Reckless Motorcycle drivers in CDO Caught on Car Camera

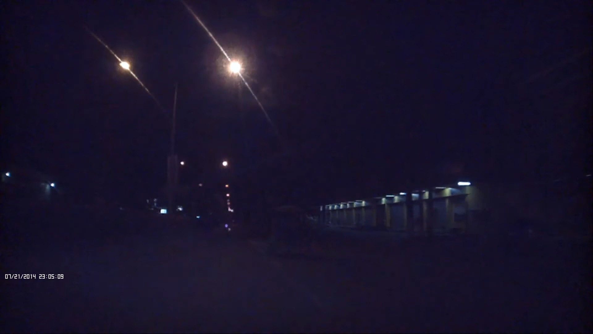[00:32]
Pag-usot-usot ba niya? Makuha naman, madisgrasya, tanda mo sa alaan
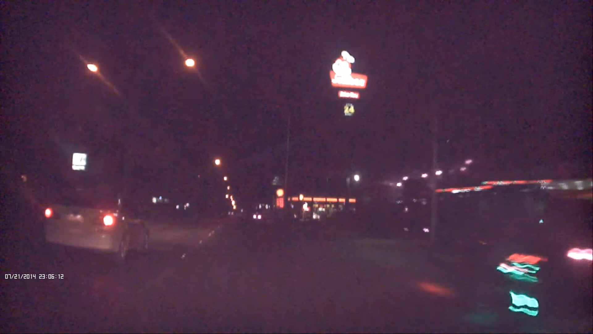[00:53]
HAAAAY! Ayun At talitro naman nang sila banggaan Thank you.